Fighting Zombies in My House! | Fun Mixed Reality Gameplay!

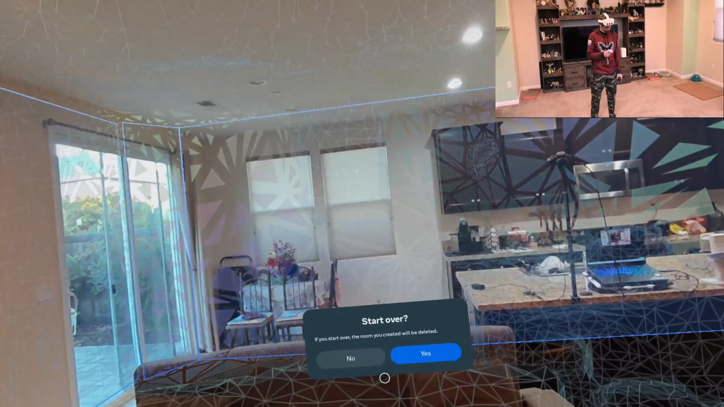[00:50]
Yes. Start scanning. All right, so scan the room, super easy. Windows, ceiling, behind me, wall.
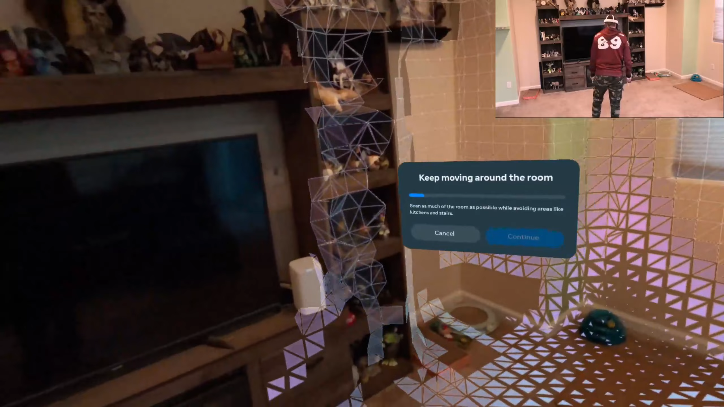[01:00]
Now I'm gonna have to do a leather wall differently this time,
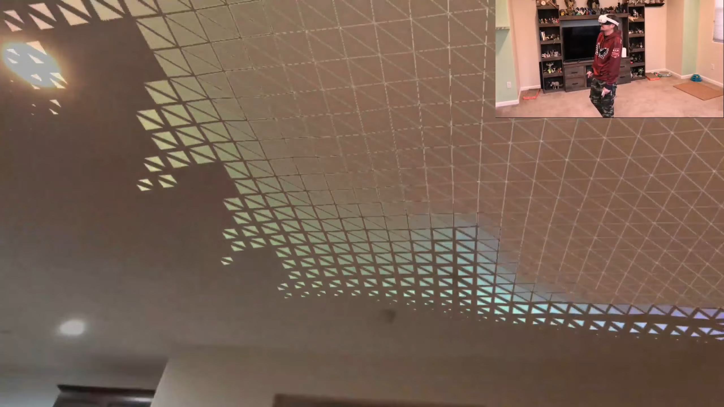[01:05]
because I did one back where my kitchen's at,
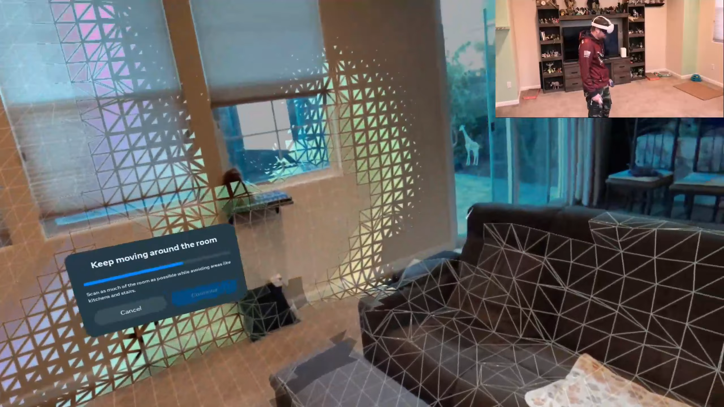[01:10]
and it just, whoa, it just made it really bad. Well, it just made it hard, because the thing where I can get the weapons wasn't in a good spot. So let's hit continue. Okay, we're gonna add another wall. So we're gonna add a wall over here.
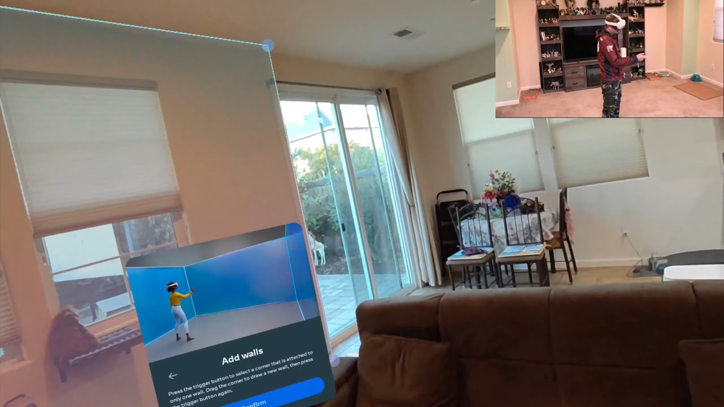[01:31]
Oh my god. Right there. Grab it. We're gonna grab a wall. But I'm not gonna put a door there. Confirm. Continue. Now we're gonna add.
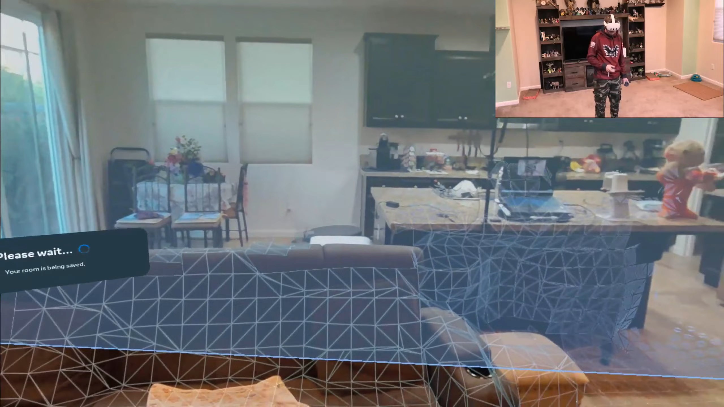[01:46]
Oh, I see what it did. Oh, I see where it put the wall.
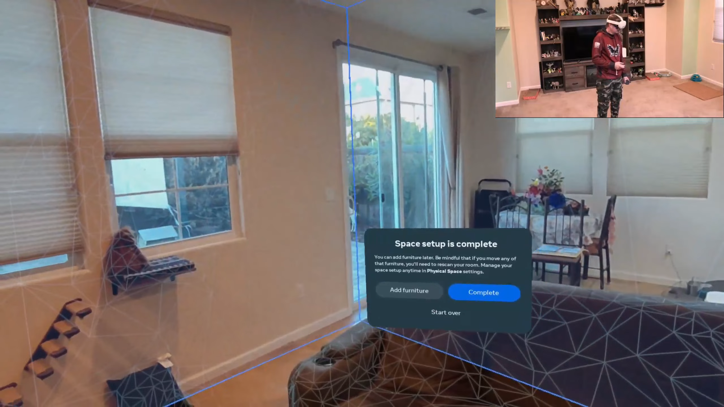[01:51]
Oh no. Is it behind? I can't tell. Let's add furniture.
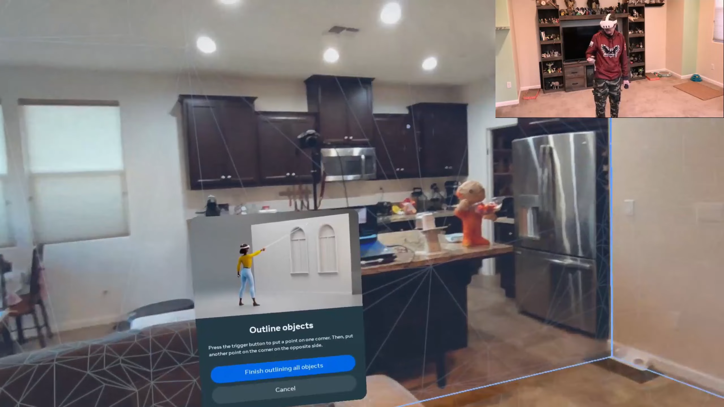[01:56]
So we're gonna put a door here. Put a door there.
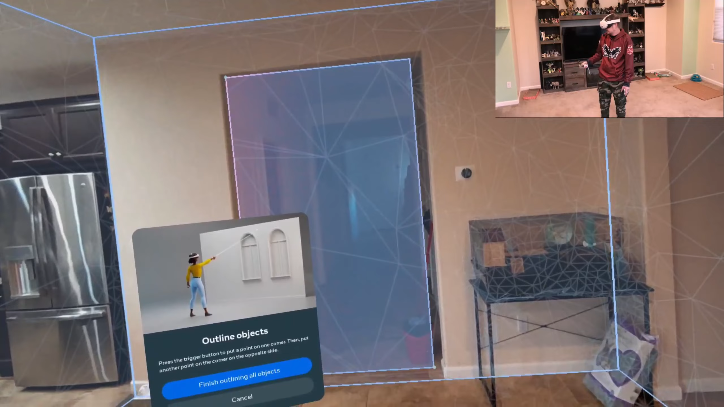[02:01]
Door. And then let's put a window here. Right there.
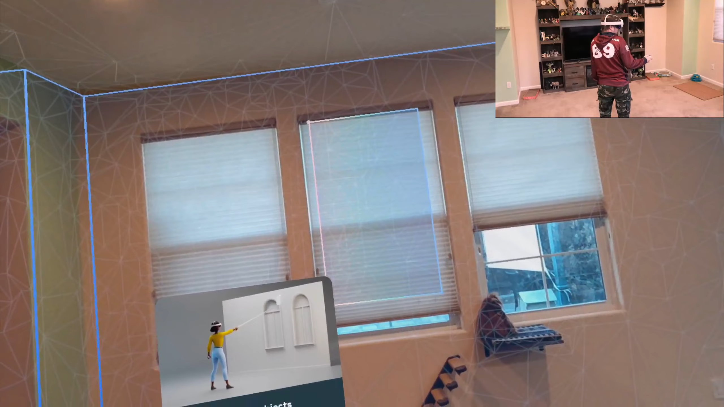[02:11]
Window. And then let's add a table right here. I won't use it as a table.
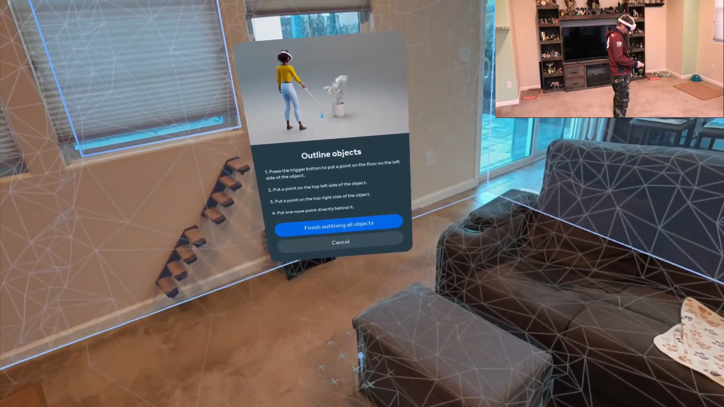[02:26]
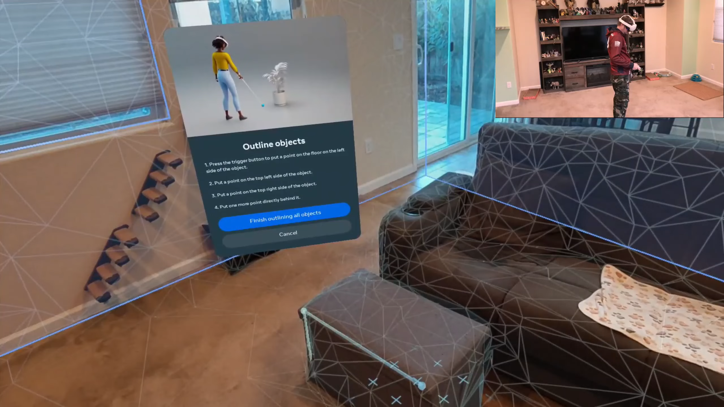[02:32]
But we'll see if it does. Because you're supposed to add a table, whether you have a table or not. So let's go add a table.
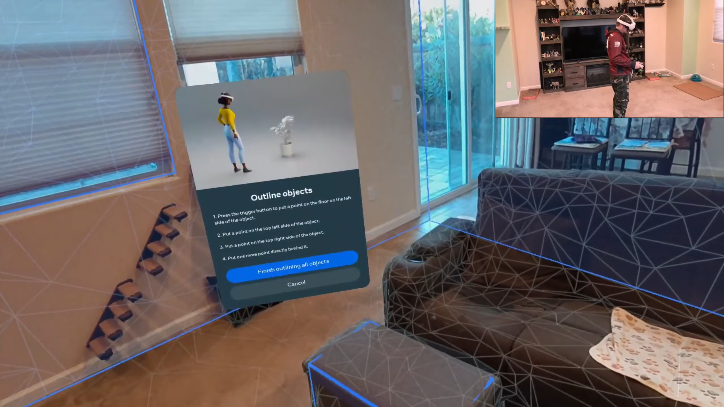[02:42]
So let's add another window.
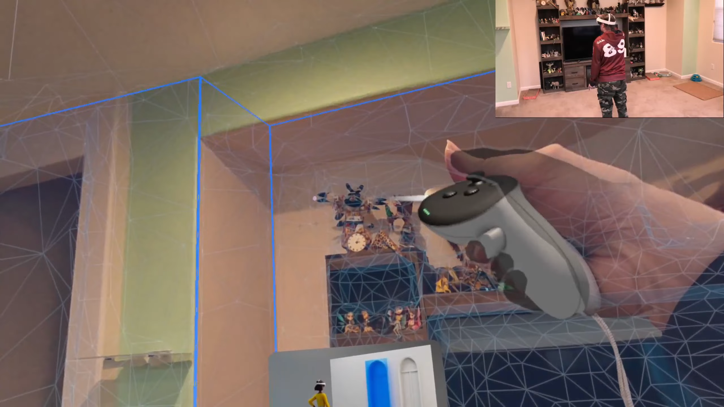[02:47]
Put a window right here in my neat little
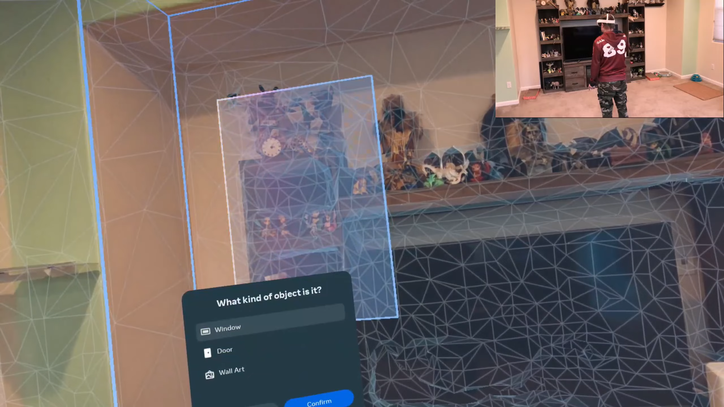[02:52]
window. Okay, we're done.
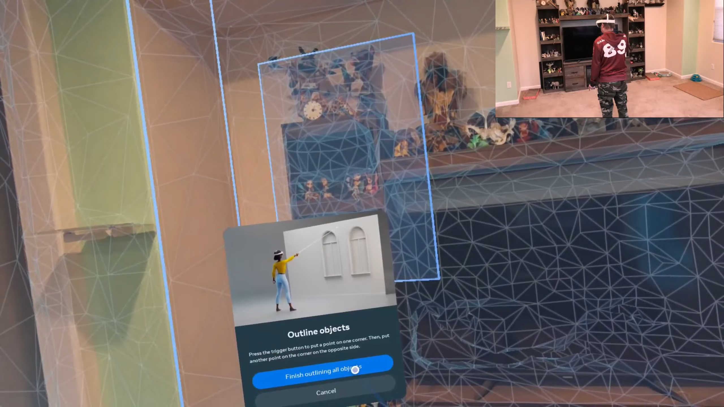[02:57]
Finish, complete. Okay, let's see if that works. Let's play the game.